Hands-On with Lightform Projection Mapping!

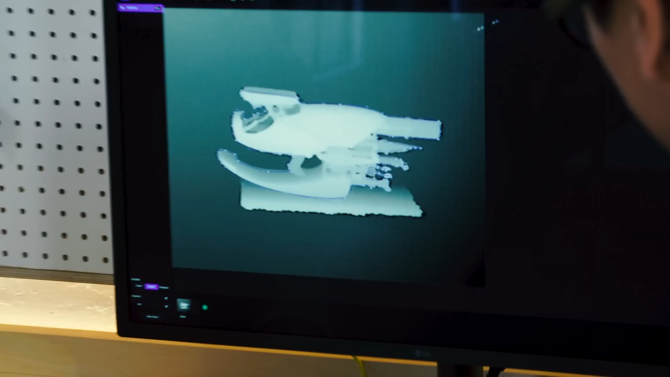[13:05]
So what I'll do is I'll bring up our effects pane and we'll go and use a depth trace effect.
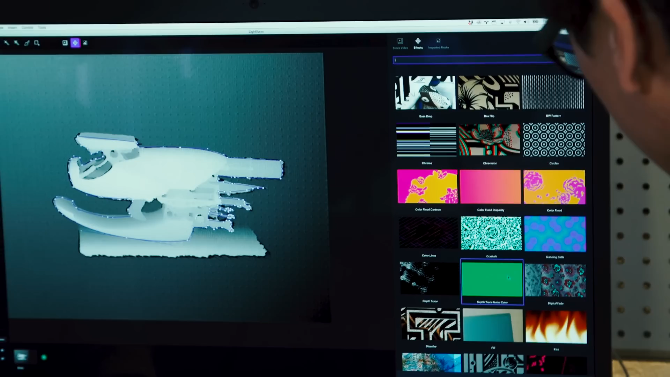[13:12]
So this is an effect that's actually using the underlying depth data.
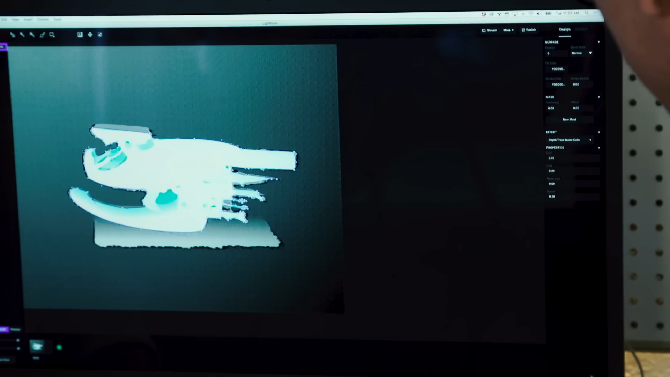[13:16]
I'll go ahead and insert that. And then we can actually publish that. So you do see a preview of the effect. Correct.
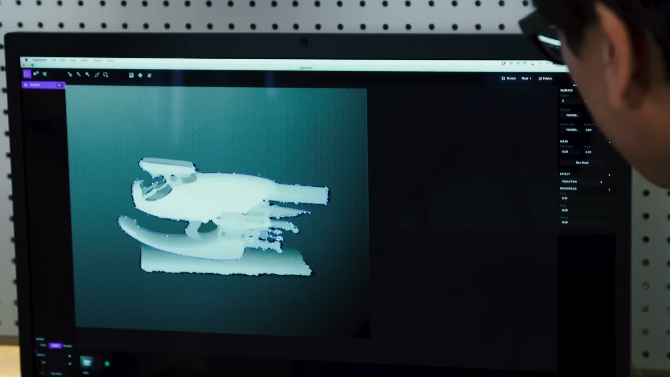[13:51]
And then we'll switch back to our color there and publish that.